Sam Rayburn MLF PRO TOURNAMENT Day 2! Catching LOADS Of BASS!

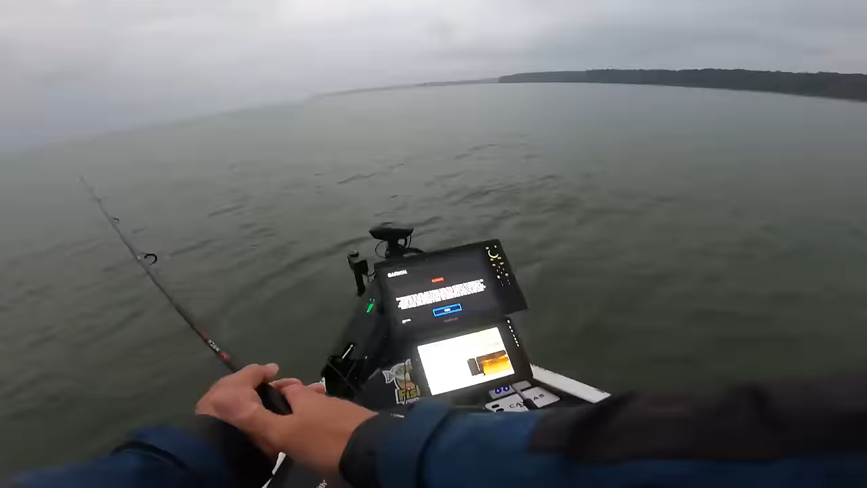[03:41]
be as prepared before takeoff. Wow, a lot of bait out here.